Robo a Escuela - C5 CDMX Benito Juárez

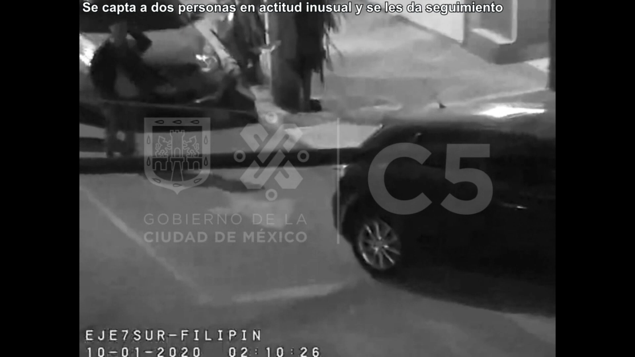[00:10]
despachadores del C2 Sur captan a dos personas transitando en la vía pública en actitud sospechosa.
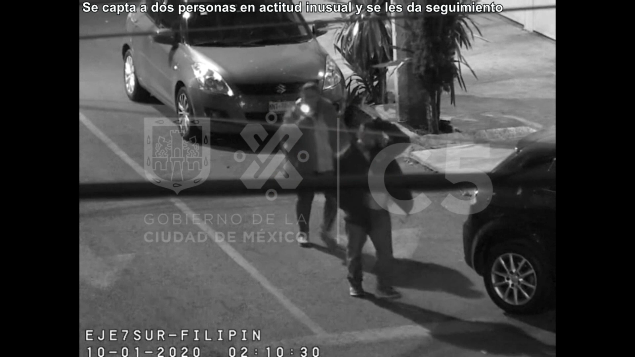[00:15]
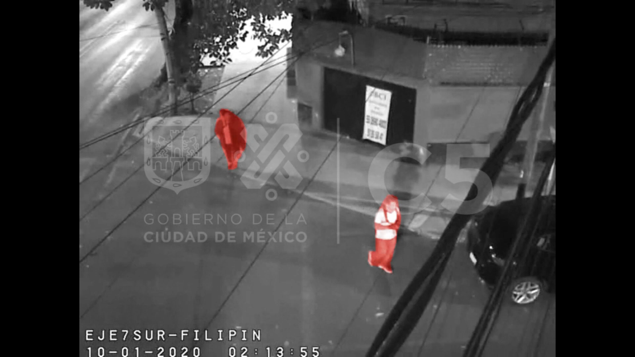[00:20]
De pronto, se detienen afuera de un inmueble al que el sujeto intenta ingresar sin éxito.
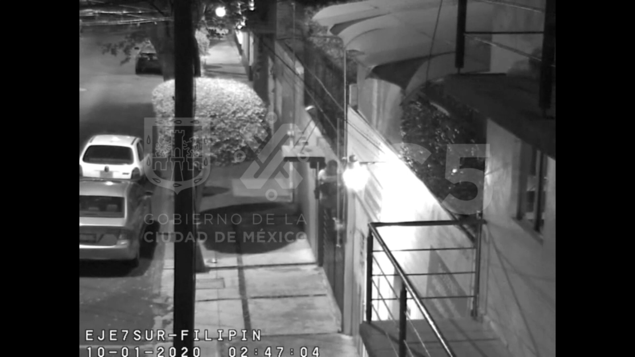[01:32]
Los oficiales arriban y de inmediato proceden a la detención de las dos personas.